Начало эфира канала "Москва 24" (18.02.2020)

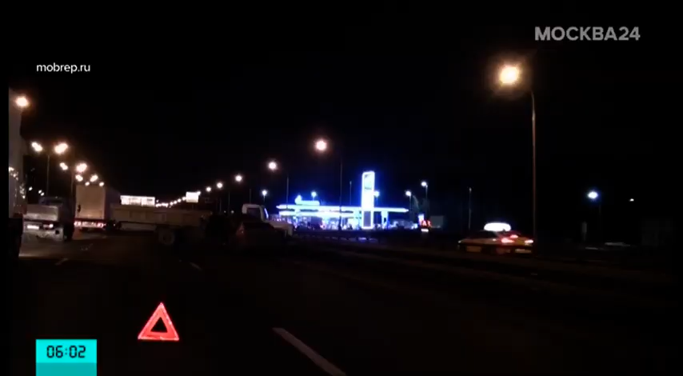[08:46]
На Московской кольцевой легковой автомобиль столкнулся с грузовиком. Авария произошла в районе 44-го километра.